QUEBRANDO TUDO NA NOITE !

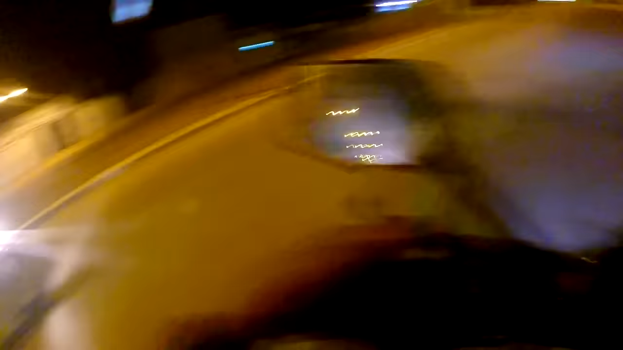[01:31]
Se assuste não, filho! Não se assuste não! Eita, caralho, mano! Olha a Pro 160, miserável! Manda pra festa essa moto, mano! Ópa aí! Tá em perna!
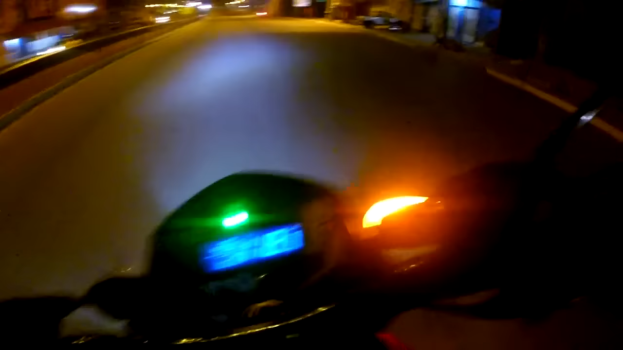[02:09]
Tá bexiga, véi! Ó a polícia, mano!
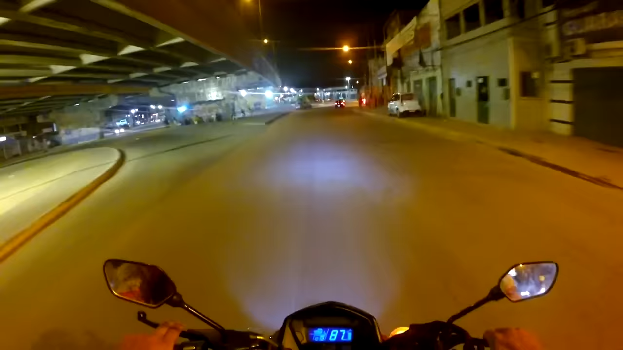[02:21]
A gente tirando de giro, véi! Isso é louco, cuzão! Ui! Nem, irmão! Caramba, que bagulho doido, véi! Tu é doido, boy! Suzão, me embassa, hein, mano!
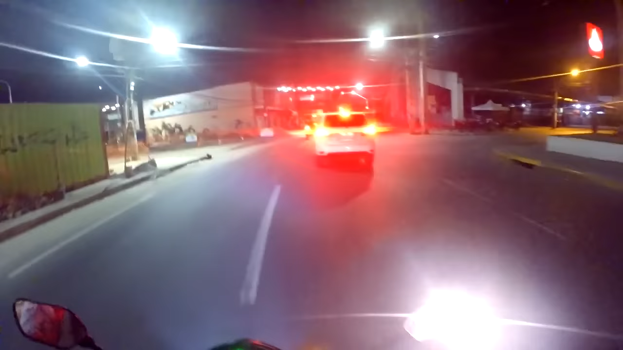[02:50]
Cê é doido! Tirei de giro, eu nem vi a polícia, pô!